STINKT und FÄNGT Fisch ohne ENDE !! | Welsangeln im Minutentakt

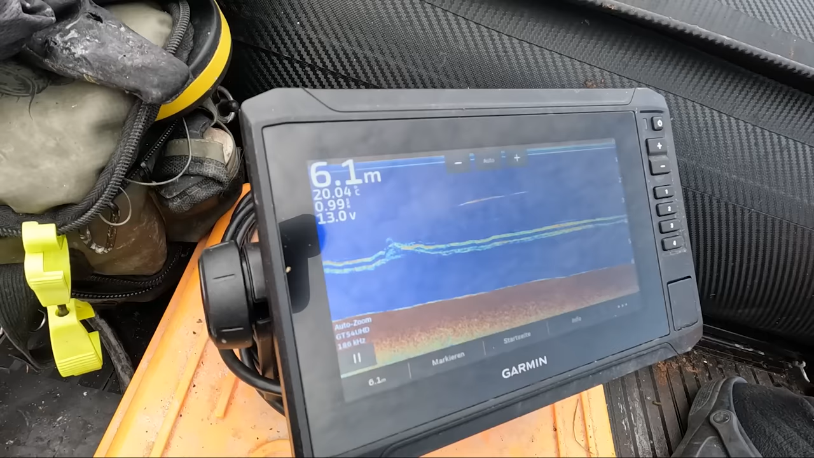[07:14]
On screen: depth 6.1 m
Der Köder sitzt jetzt direkt bei 4 Metern Wassertiefe, 2 Meter über Grund. Ich lege mir dann die Rute hier so direkt vor die Knie.
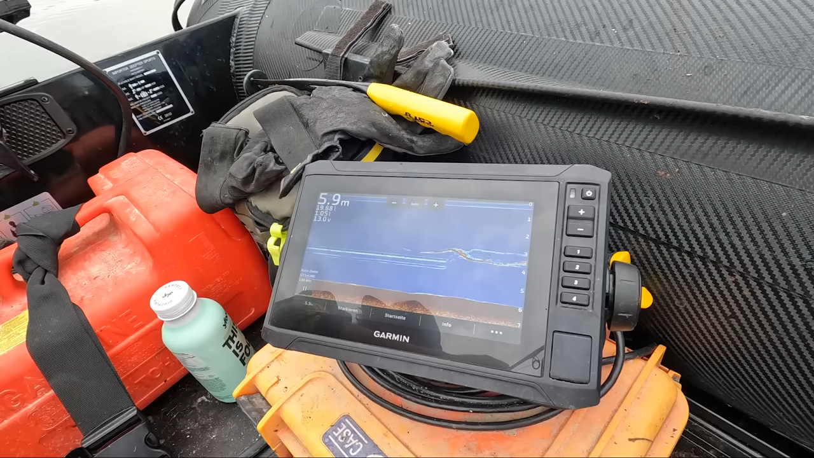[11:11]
On screen: depth 5.9 m
Seht ihr den Wels? Da ist der Baller. Noch ist er da. Ich bin mal gespannt, ob wir da jetzt gleich die erste Aktion bekommen. Interesse zeigt er auf jeden Fall. Ist immer noch da, kommt wieder hoch zum Köder.
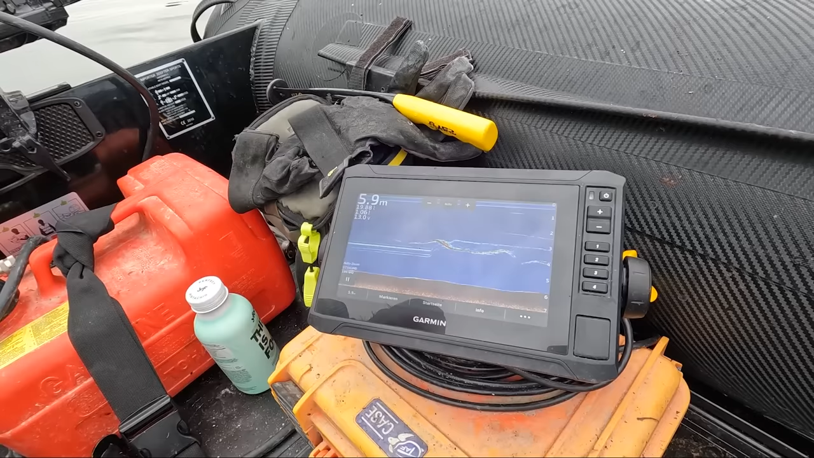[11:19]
On screen: depth 5.9 m
Oben kommt mein Köder rein. Jetzt klopft noch mal nach.
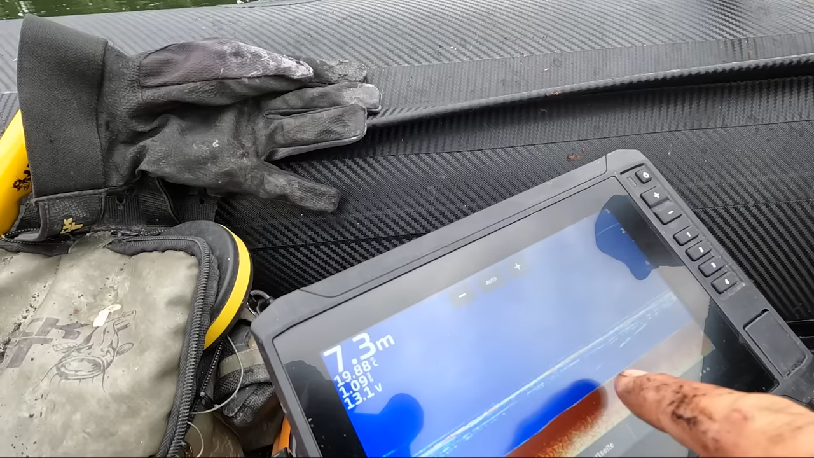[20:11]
On screen: depth 7.3 m
aber ist ein bisschen weiter außerhalb des Kegels, also nicht genau am Köder.
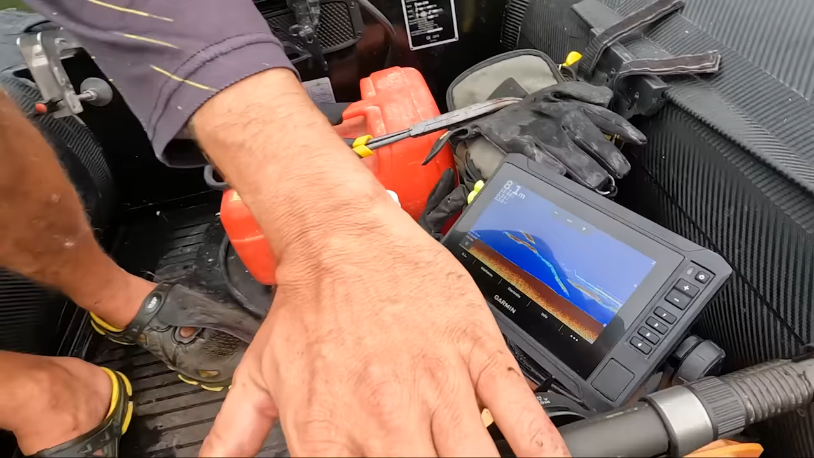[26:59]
Achtung, Fisch kommt hoch. Fisch ist am Köder.